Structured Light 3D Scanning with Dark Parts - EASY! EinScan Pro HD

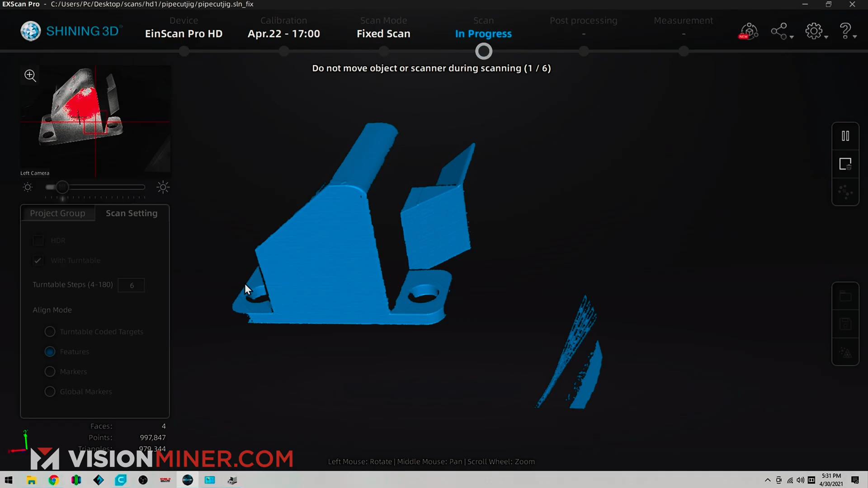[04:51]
So we've got one angle there.
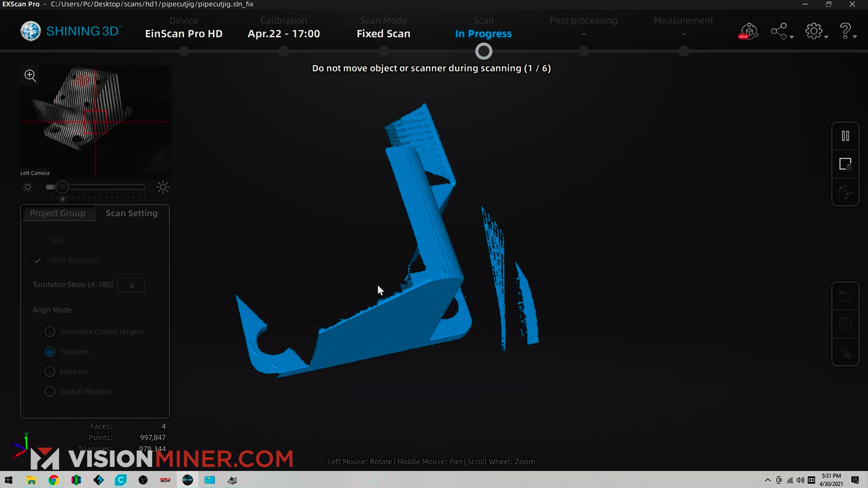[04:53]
We'll get rid of this data super easy as soon as it's
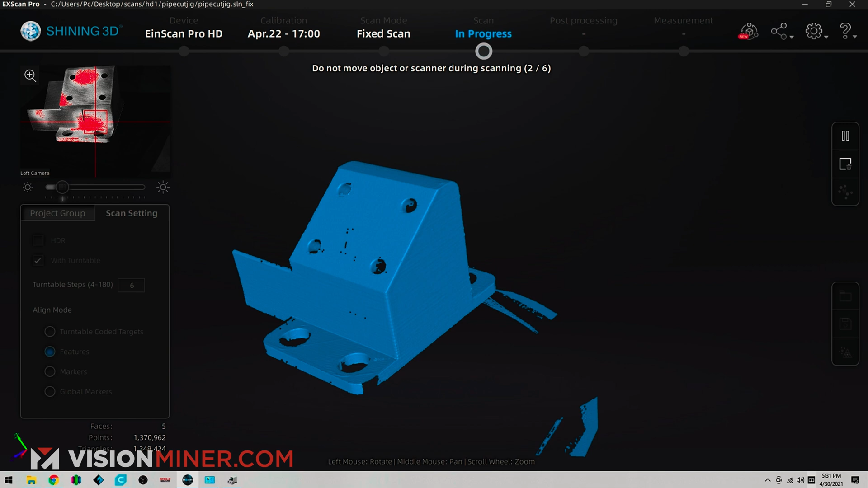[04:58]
done scanning without having to go into CAD or anything like that.
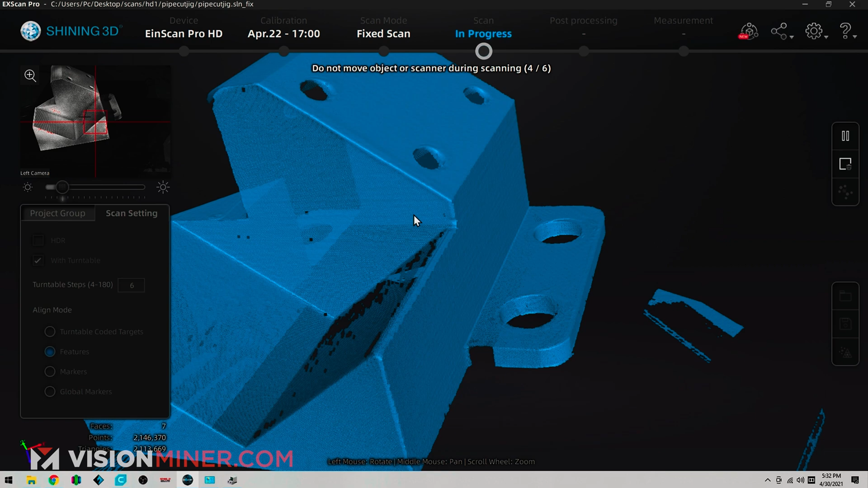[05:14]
Now, as you can see, when I zoom in, you see all the actual points.
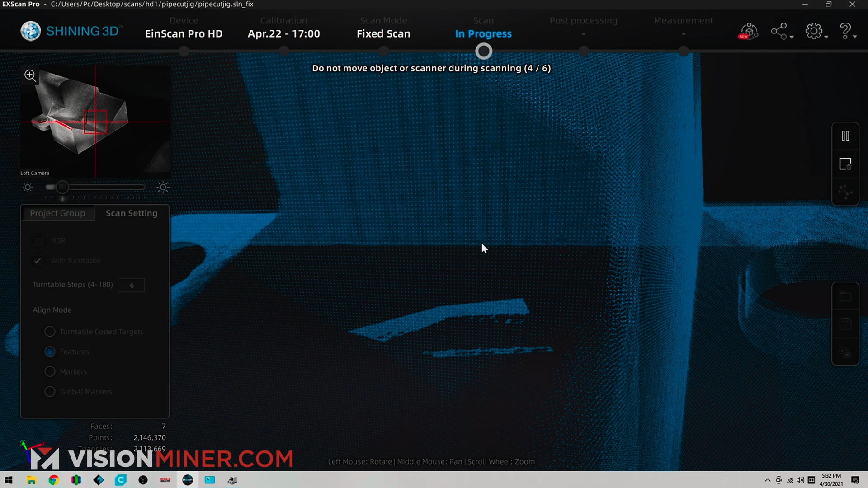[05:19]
You're really generating millions of points and a big mesh of data that then gets meshed into a 3D object, an STL, OBJ, or something for your CAD program.
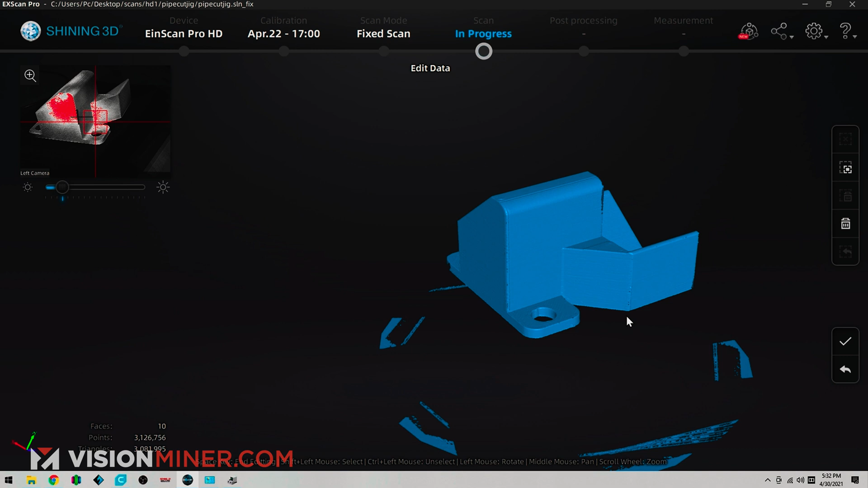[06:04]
So from this screen, I'm going to hold shift, circle the bit that I do want, then just hit revert and delete the extra data.
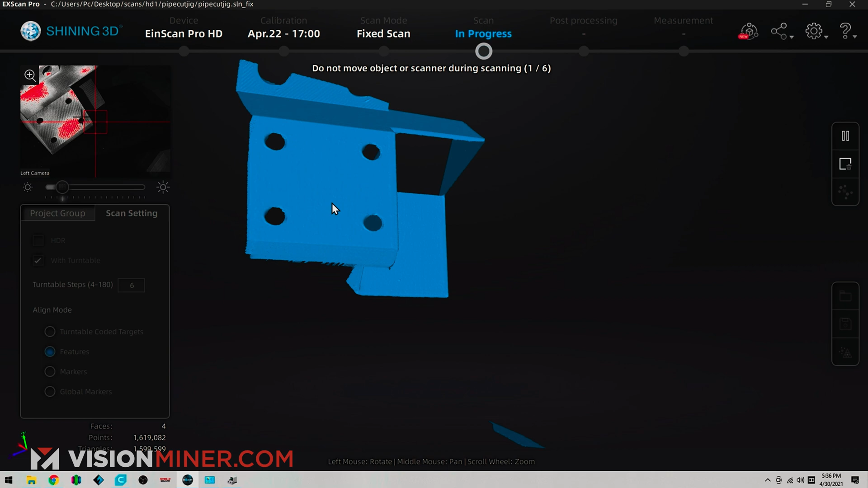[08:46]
As you can see, so that's the part I was talking about where it was cut off, but it should be getting it on these ones now
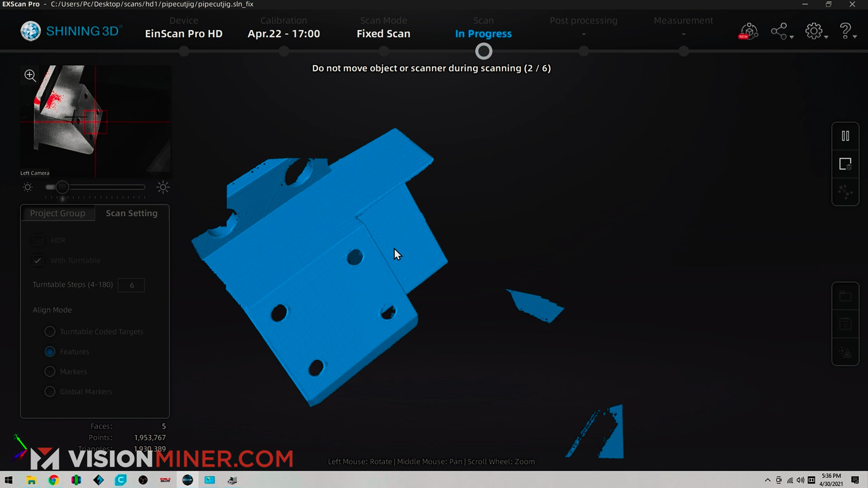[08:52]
because that's fully within that area. And we don't need anything really aside from the bottom because we already got all that on the previous scan.
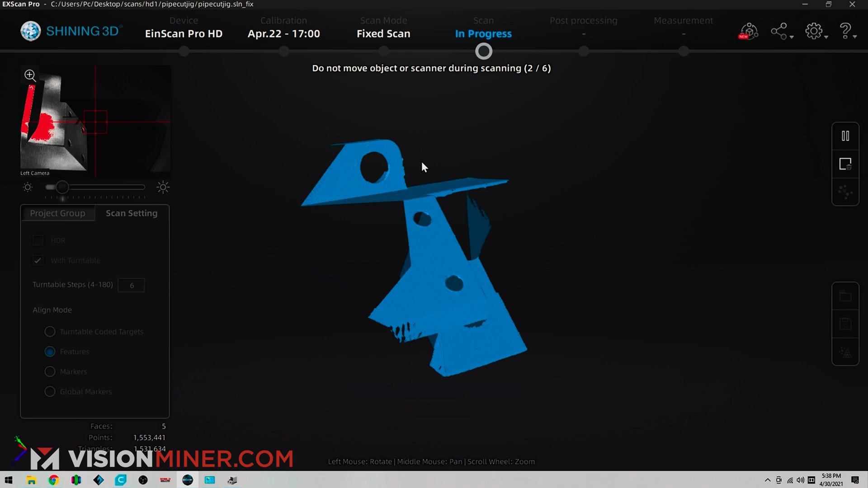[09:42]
Okay, so I still didn't get the data that I wanted.
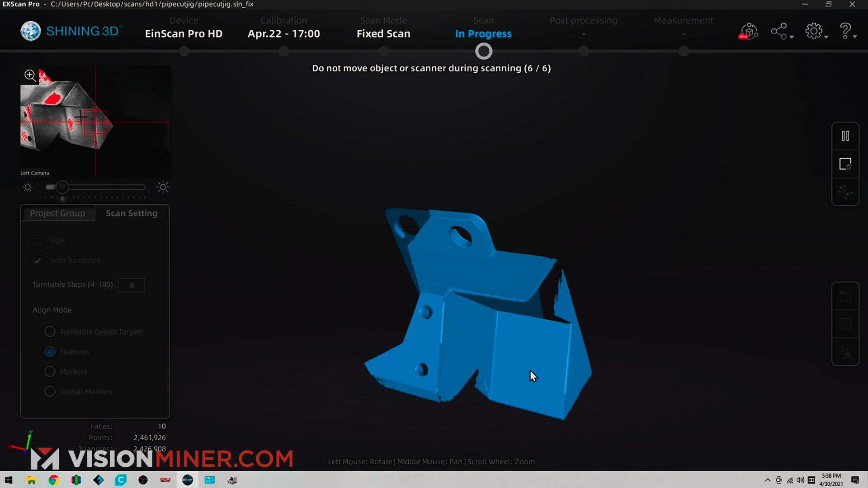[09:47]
So I'm going to do a different angle. But before I do, I'm going to select the scan data that I do want because it never hurts to have extra unless you have not enough RAM.
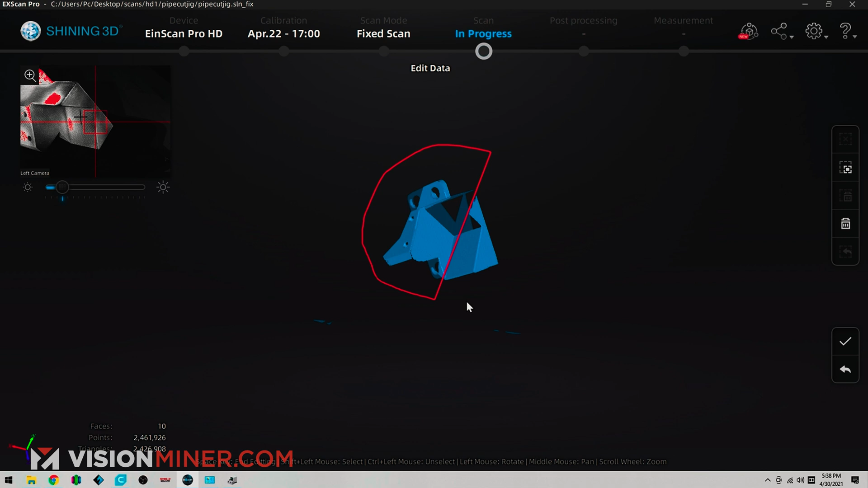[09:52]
I'm going to revert and delete selected data. And then I'm just going to do a third orientation.
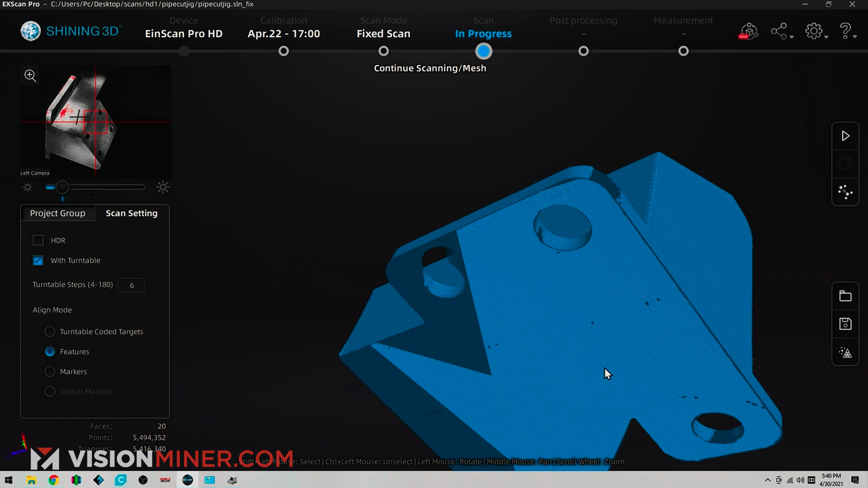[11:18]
We need more bottom data. Okay.
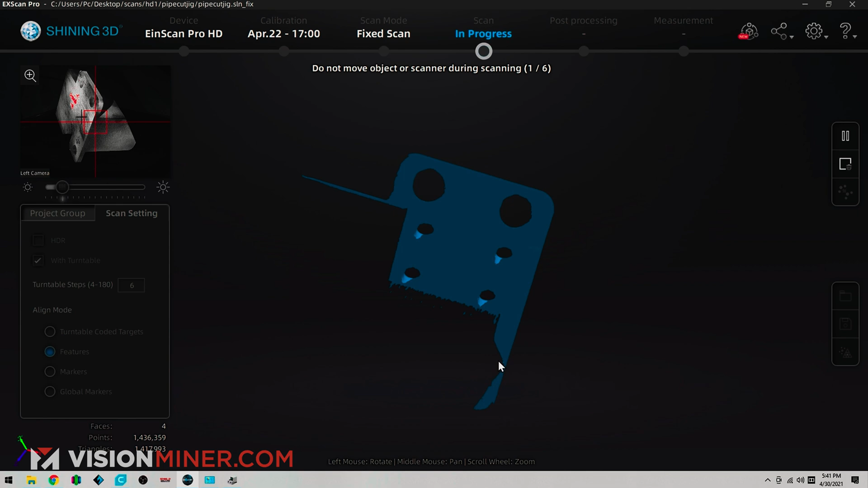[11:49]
Okay. There's more of the bottom that we were missing. And did we get the bottom?
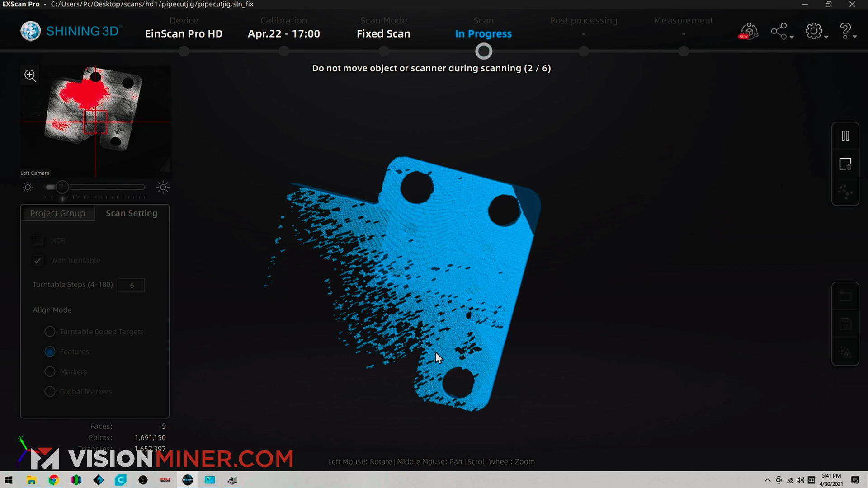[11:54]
We got the bottom. Look at that.
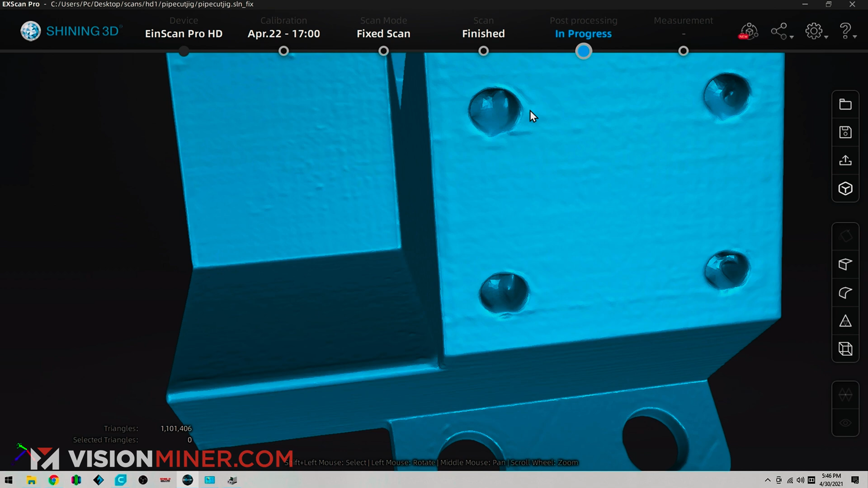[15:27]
Now, you see here in the holes, it just automatically filled that in and that's the type of feature and
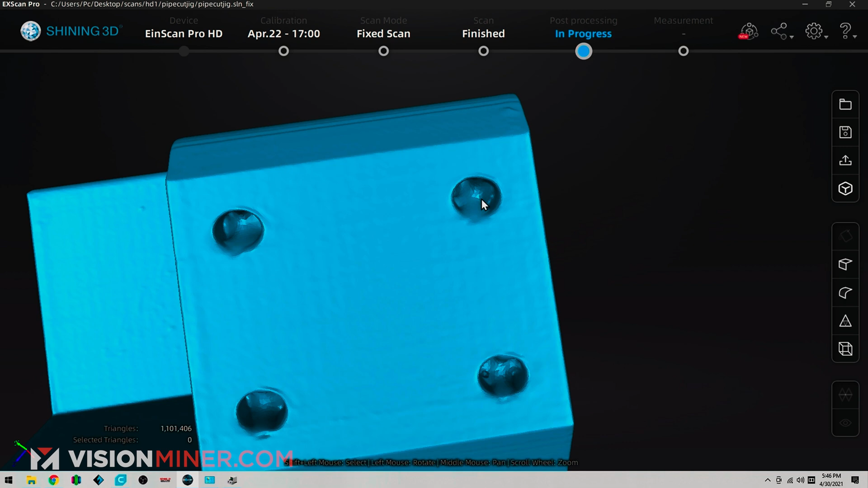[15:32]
that's the type of feature where I would probably just redo those holes perfectly in a CAD program later. Now, there are ways to sort of get in there but features like that you can just do. Now, let me just export this.